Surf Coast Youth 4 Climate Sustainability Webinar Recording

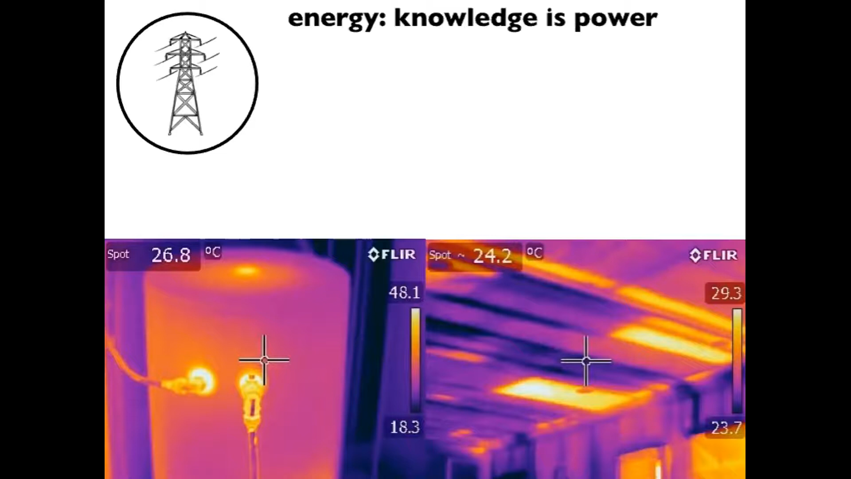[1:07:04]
Um, and if you can combine those two together, you can use, um, the drafts that are blowing during a blower door test and have a look around with a thermal camera and you can see the drafts because you see the cold air or the, or the hot air coming in. Um, right. And you can also get an energy assessor.